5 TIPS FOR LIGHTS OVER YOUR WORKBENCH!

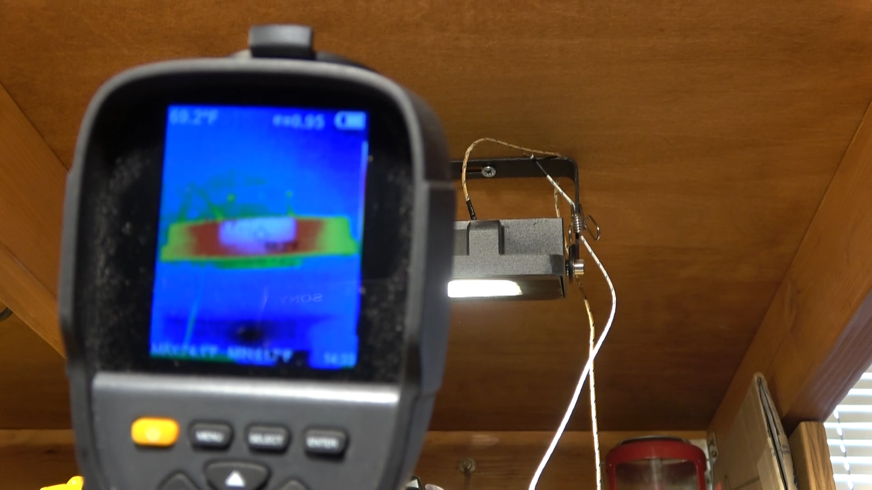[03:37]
Just a couple minutes in, you can already see the back is heating up.
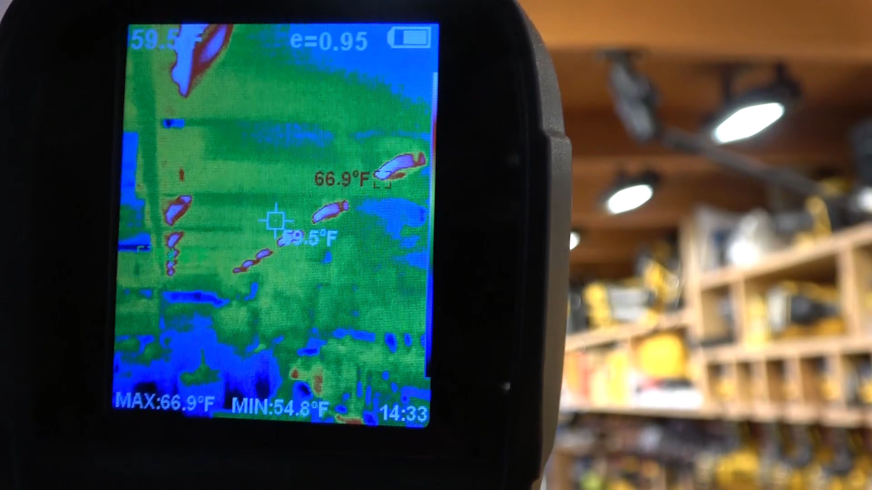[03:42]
On screen: max 66.9°F, min 54.8°F
Five minutes in at 80 degrees. After two and a half years, the lights on this one finally died.
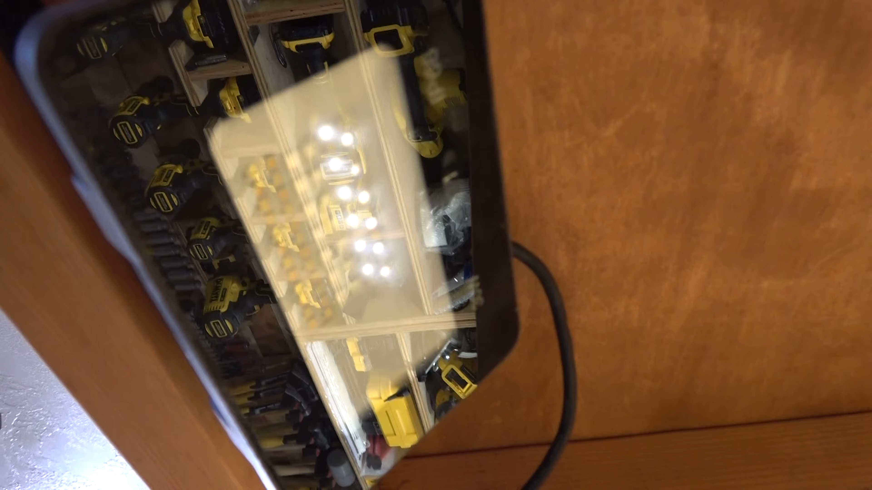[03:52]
So one out of 16 is not working anymore.
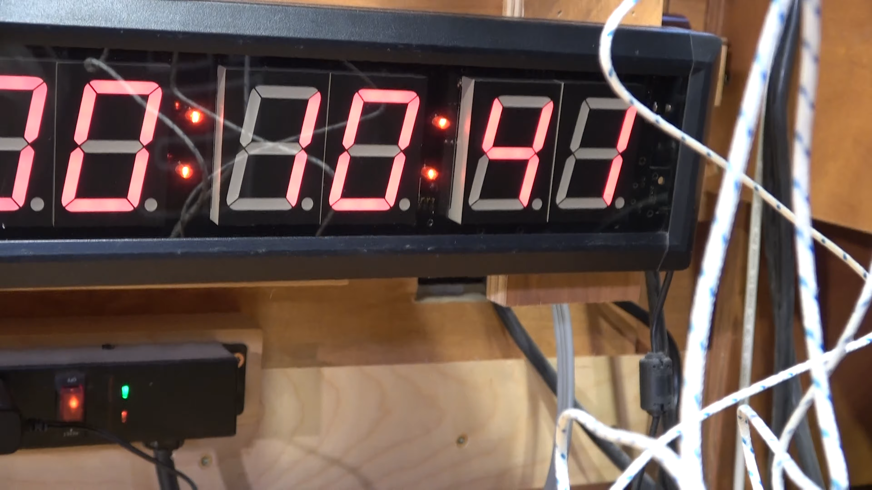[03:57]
About 10 minutes in, they've gotten up to 92 degrees. Almost 25 minutes in and we're up to about 110 degrees.
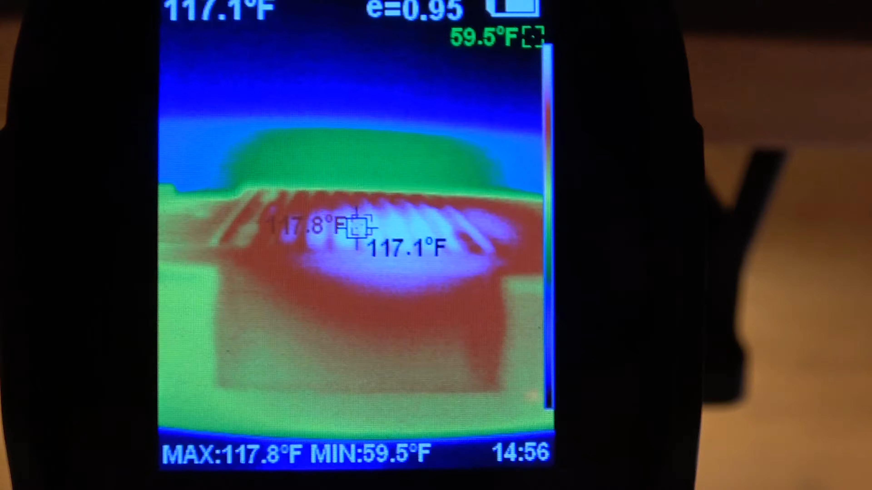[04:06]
On screen: spot 117.1°F, max 117.8°F, min 59.5°F
Still about 25 minutes in and this is what the back of this front right one is reading right now.
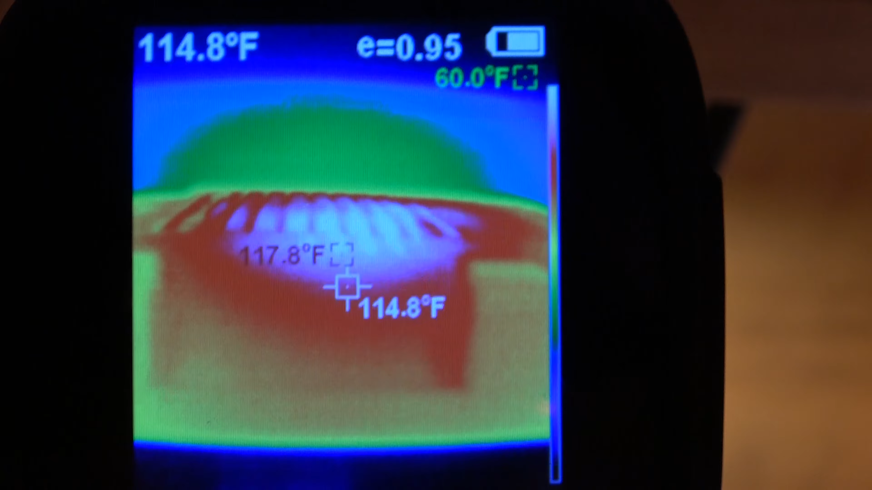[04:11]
On screen: spot 114.8°F, max 117.8°F
At 32 minutes, we're at 113 degrees.
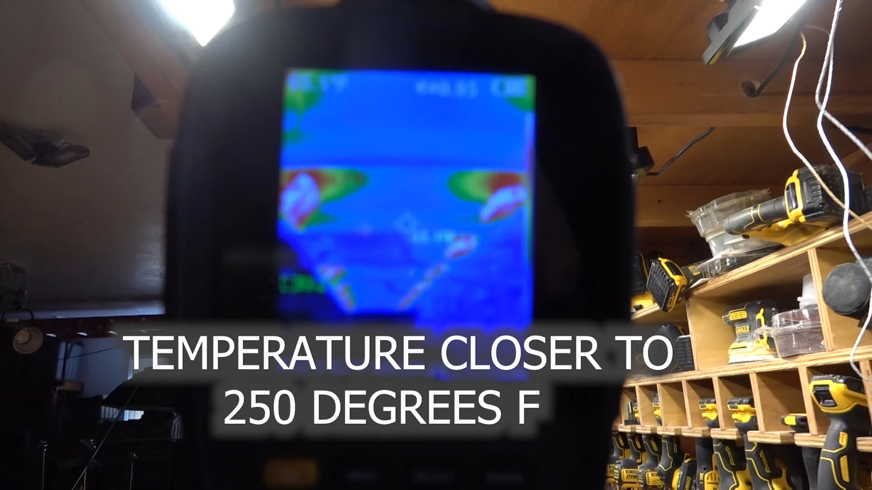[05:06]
And as you can see, it is putting off a little bit of heat above it,
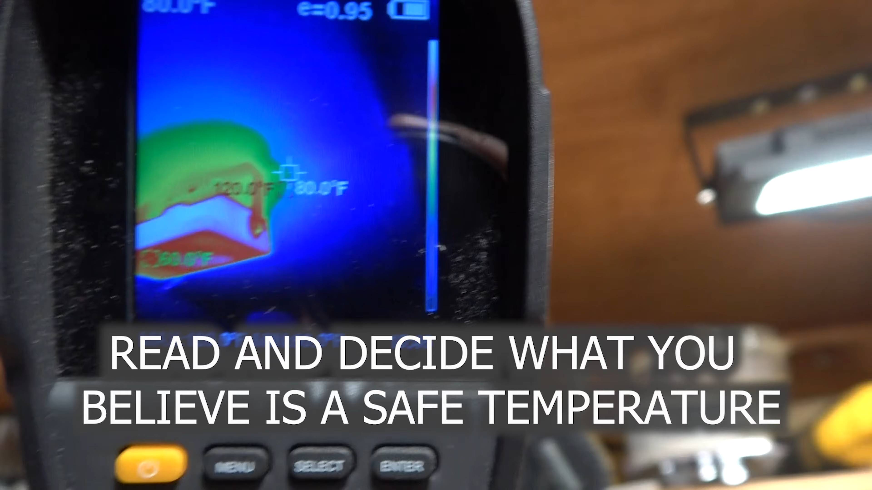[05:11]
but none of those spots are really warm at all. Tip number five, check your light output.